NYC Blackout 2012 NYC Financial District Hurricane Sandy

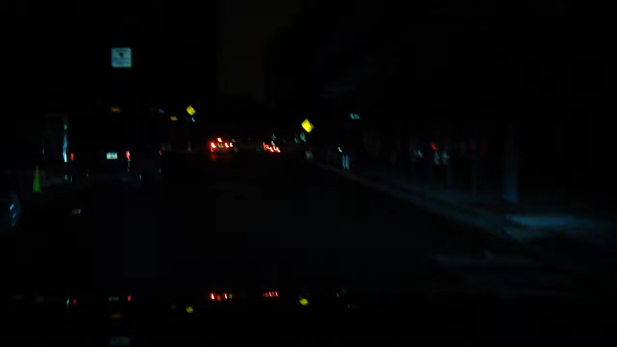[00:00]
It's Tuesday night. This is the Tuesday night immediately after Hurricane Sandy. We're in lower Manhattan. I forget if this is Murray Street or we're coming up on Park Row here. There's no power. Everything south of 34th Street is a blackout pretty much.
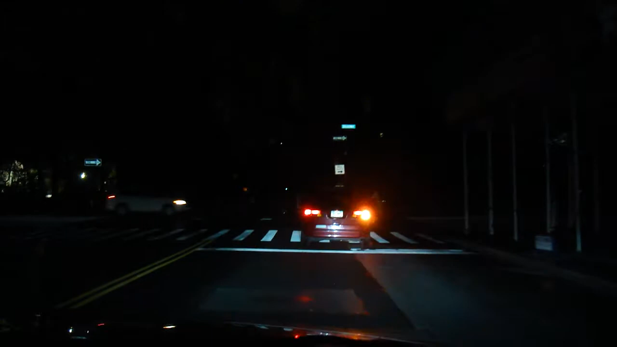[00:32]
A few lights you do see from generators. You've got City Hall over here on the left. It's surreal to say the least. Turning down Broadway. They normally call the Canyon of Heroes.
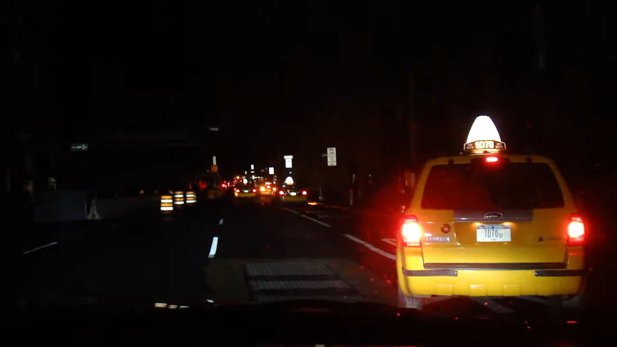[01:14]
Still Ewoks running around. Or those Oompa Loompas, I can't tell. It's very weird to see the city this pitch black.
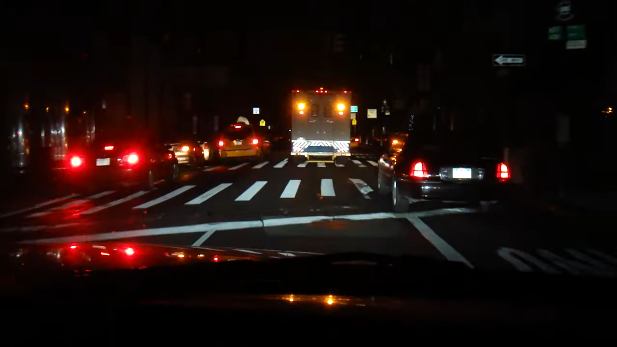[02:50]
They certainly have their work cut out for them. Passing the Bull. Just to give you a landmark here, it's very hard to see.
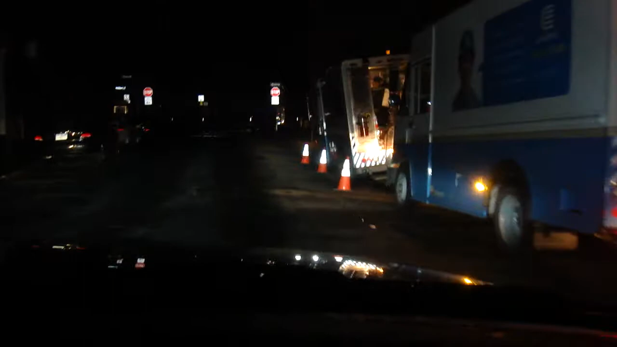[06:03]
Hey, the stop sign still has power. Uh-huh. Uh-huh. I don't see if I can swing the other way now.
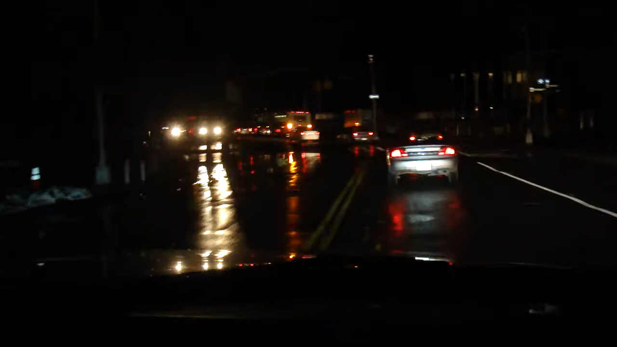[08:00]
I think we're on Water Street now, or is this Front Street? I think it's Water Street. Water. Water and Broad.
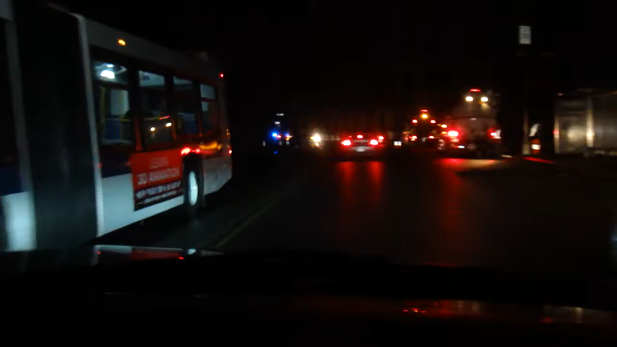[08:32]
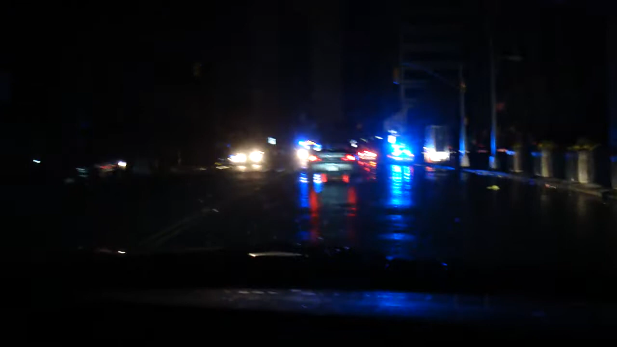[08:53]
Oh, God. Let's see if we can get over to the water and see what that has in store by the police museum. Hey, we have one of those.